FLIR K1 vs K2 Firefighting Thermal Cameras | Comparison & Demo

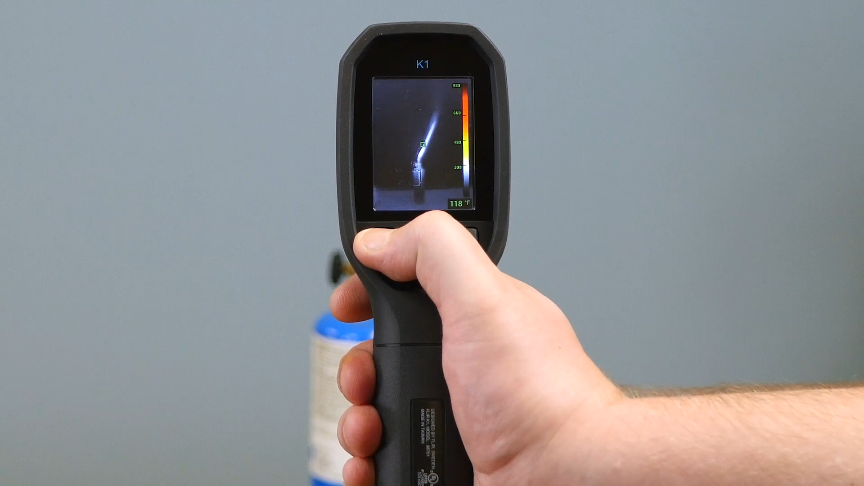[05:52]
On screen: spot 118°F
Now about those buttons on camera for the K1, you can do things like turning on the light, or you can change your color palette,
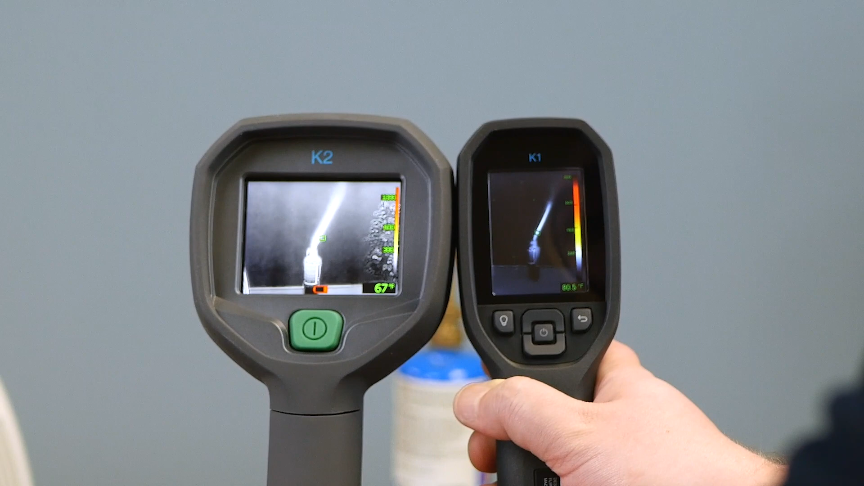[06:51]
See, very much the same. I'll try and get it on the same spot, but it's a little challenging.
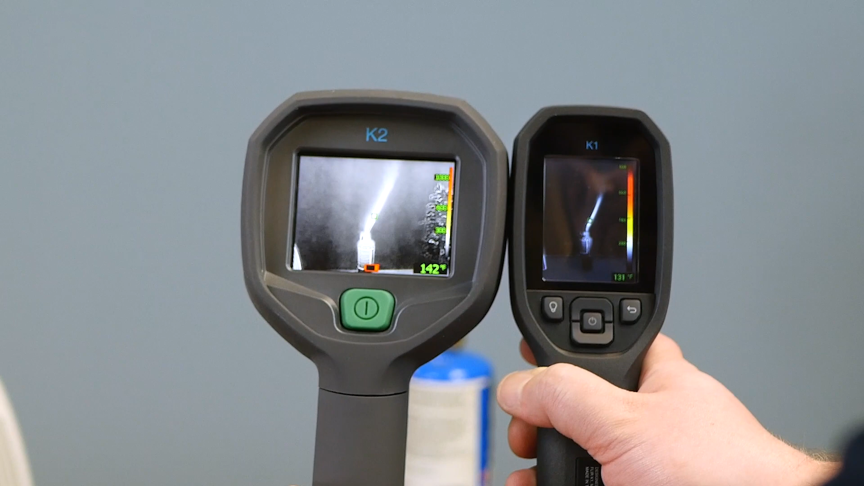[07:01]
So like I said, they have the same sensor, but the K2 has got twice the display.
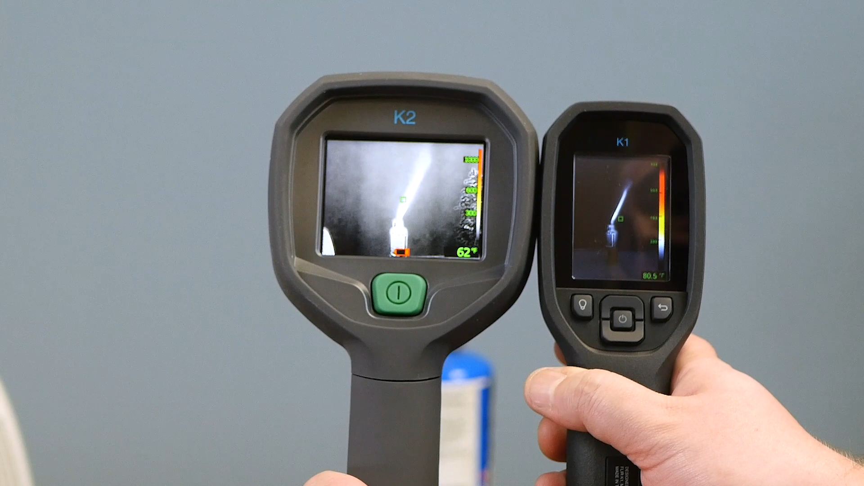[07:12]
So you do get a little more, more detail off the K2. All right. So that was the FLIR K2 and K1.